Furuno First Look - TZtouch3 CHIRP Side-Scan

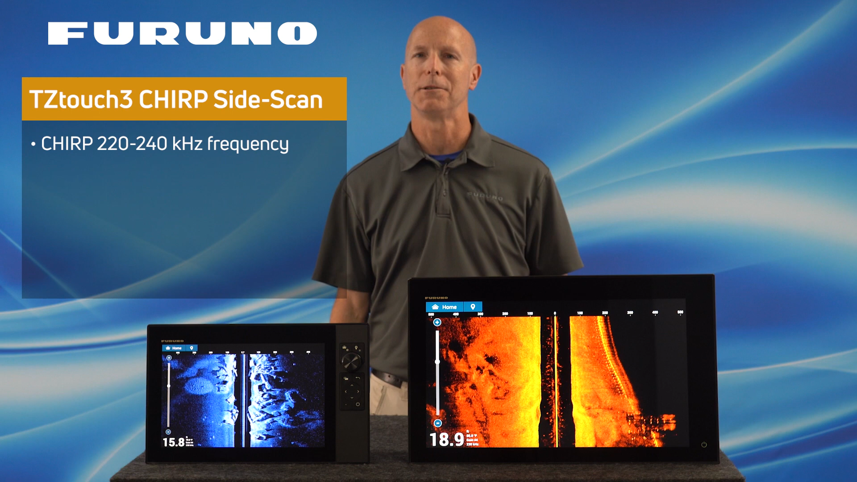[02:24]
to help Faruno Chirp Side Scan users get the most out of their fish finder. This includes excellent shallow water performance as well as great target clarity as seen here on my TZT-12F.
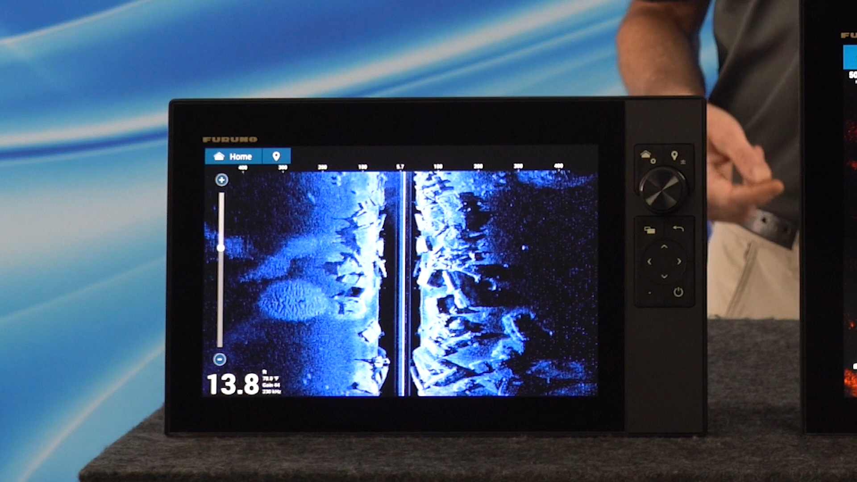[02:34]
It also offers the ability to see targets at a very long range off each side of your vessel. As you can see here on my TZT-19F, we can see a great example of some long range targets. You can easily expect to see 600 feet off both sides of your vessel. This gives you the opportunity to quickly locate structure and position your boat where the fish are hiding so you can cast right to them.
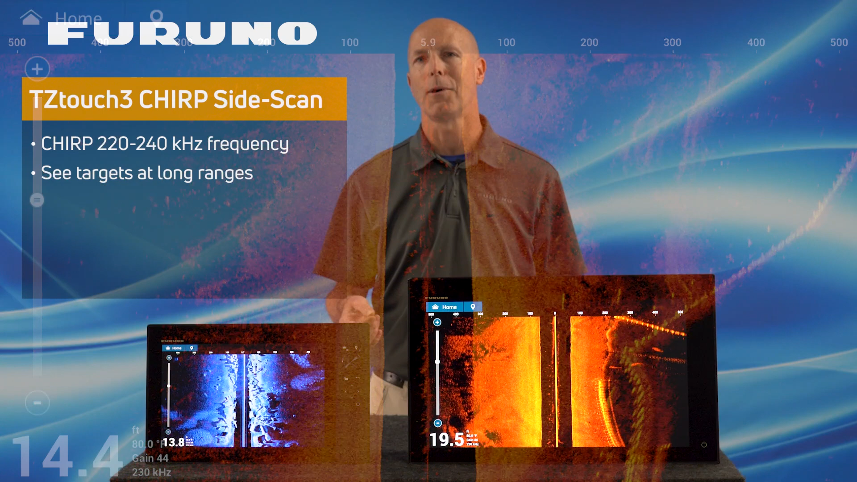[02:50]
Faruno's Chirp Side Scan even offers the ability to see fish marks in the water column without the need to look for shadows. And Faruno has made getting set up as simple as possible for you.
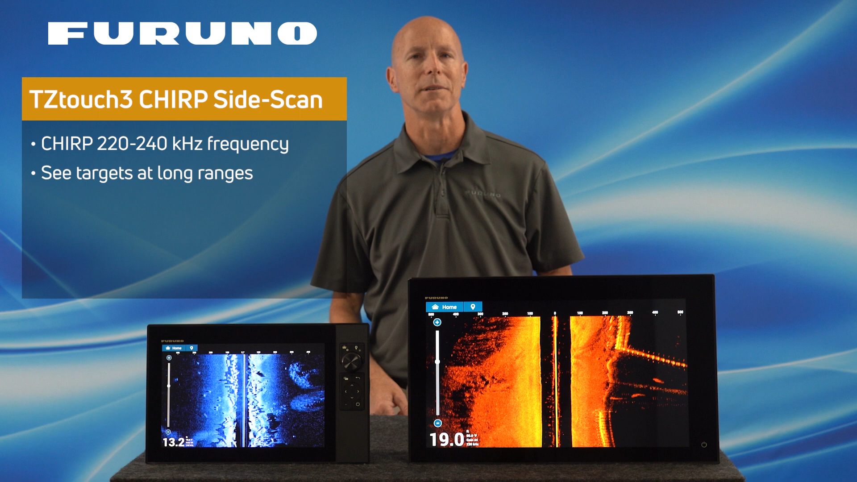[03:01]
All you need to do to make Faruno's Chirp Side Scan work is simply plug in your Chirp Side Scan transducer into your compatible TZ Touch 3 MFD, remember with version 3.01 software,
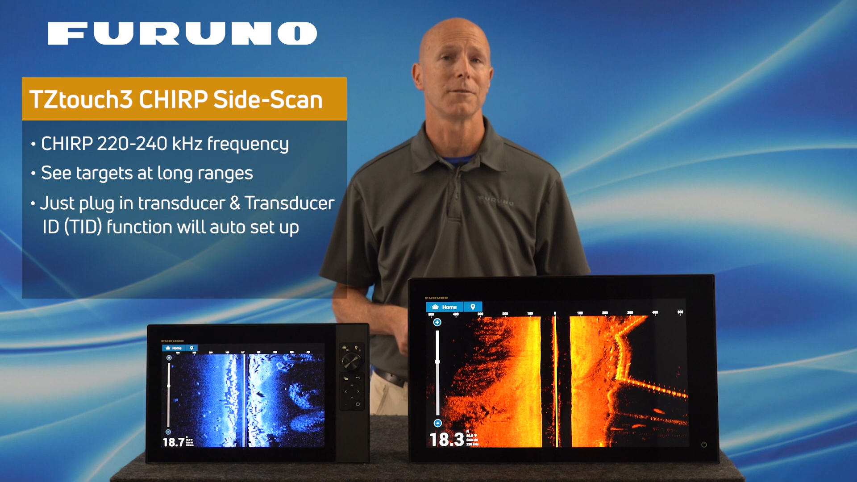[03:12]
and it will set itself up automatically for you by using the transducers TID information.
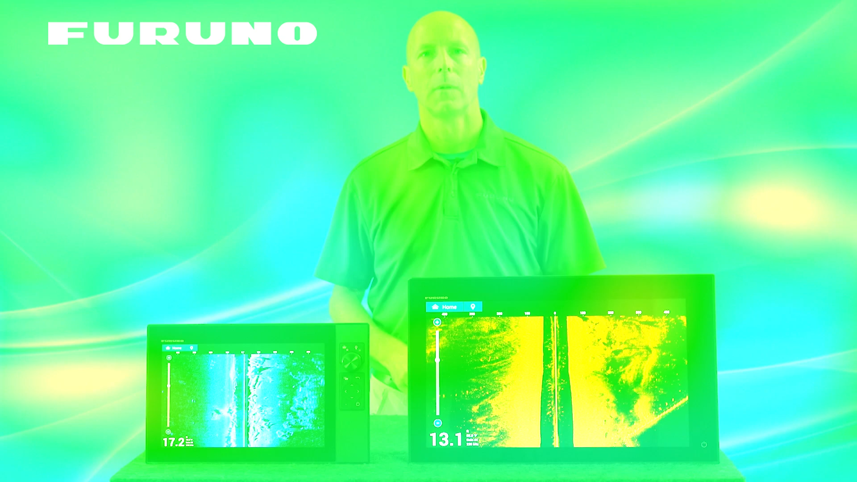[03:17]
Once you plug in the transducer and go to your home page,
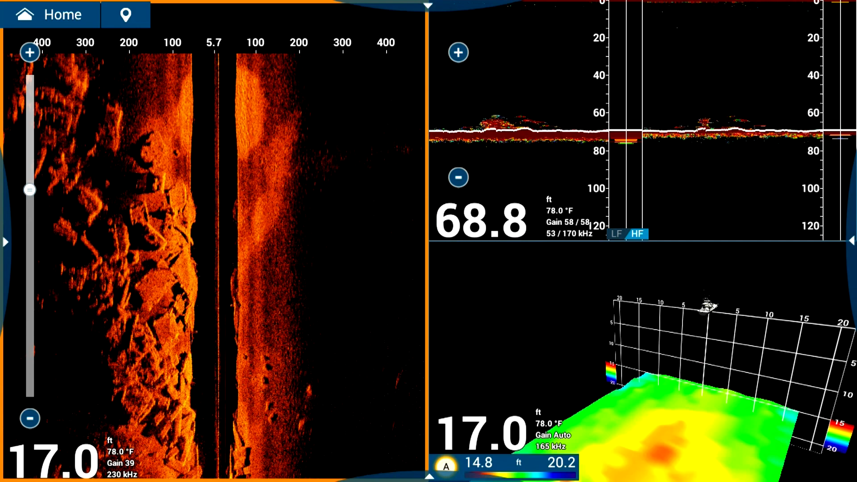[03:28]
On screen: water 78.0°F
Once you're all set up, the ease of use is everything you'd expect from Faruno's TZT3.
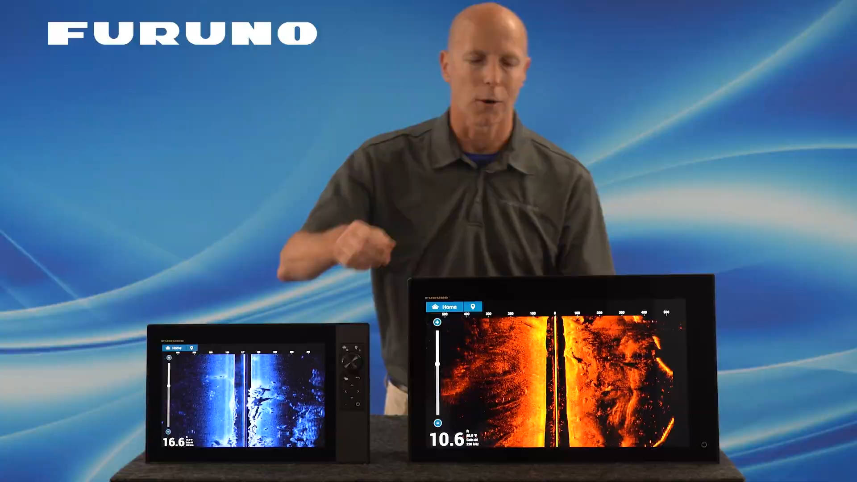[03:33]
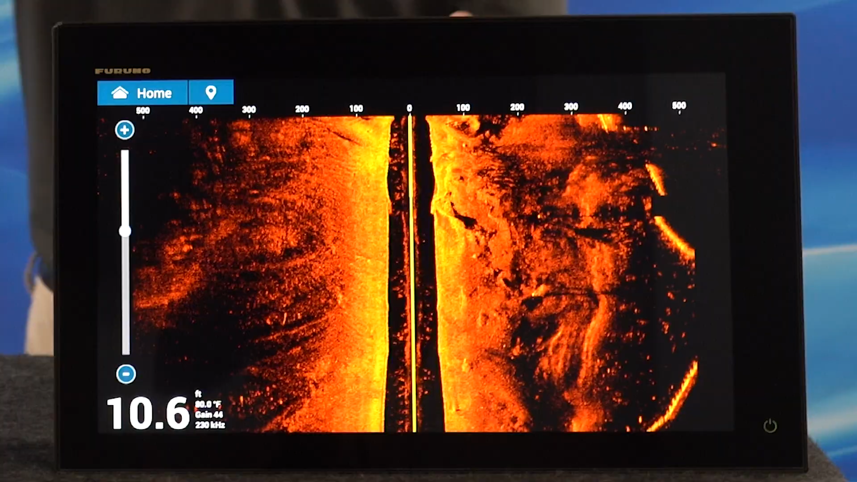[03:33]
On screen: depth 10.6 ft
A quick swipe up from the bottom gives you instant access to the four echo colors, gain, clutter, and auto range.
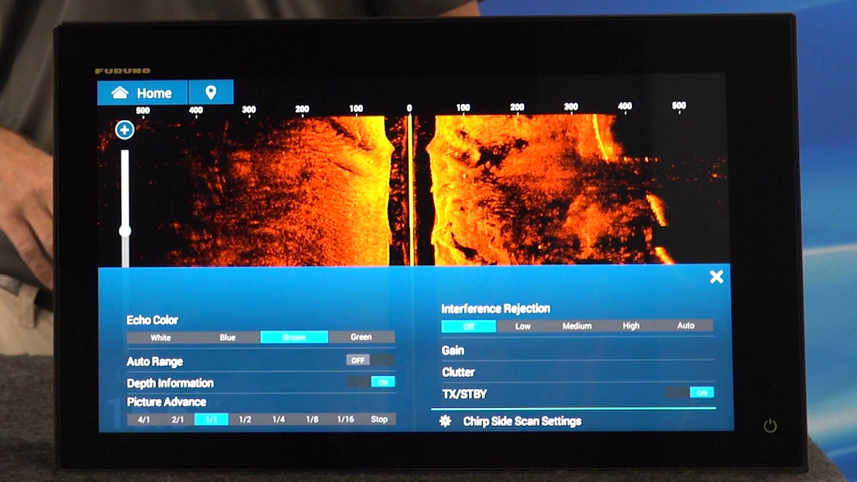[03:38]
This fast menu access allows you to make instant changes on the fly as needed without digging through endless menus.
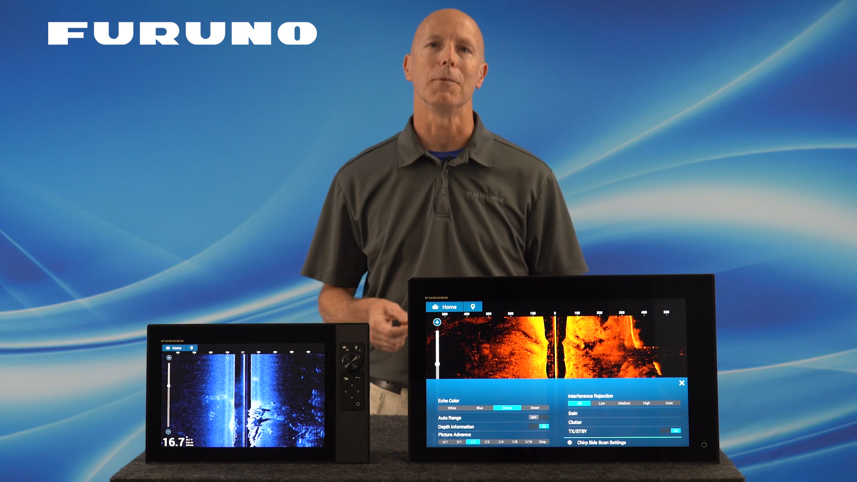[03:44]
So what do we need to get started using Side Scan? To get started, you'll need a Faruno TZT12F, TZT16F,